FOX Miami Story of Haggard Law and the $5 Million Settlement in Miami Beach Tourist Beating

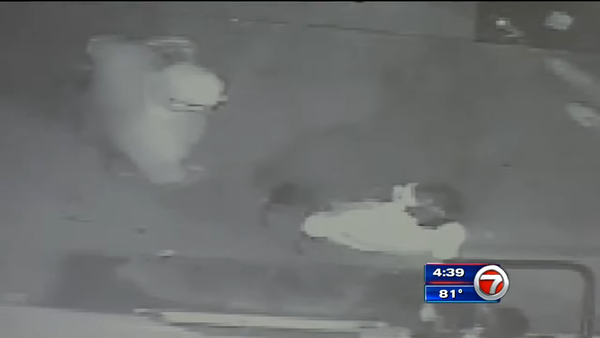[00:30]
A surveillance video capturing the moments right before 22-year-old Eunice Adlin went from South Beach tourist to fighting for his life. It was January 1st, around 5 in the morning, when the victim's roommate found the college student lying motionless and beaten.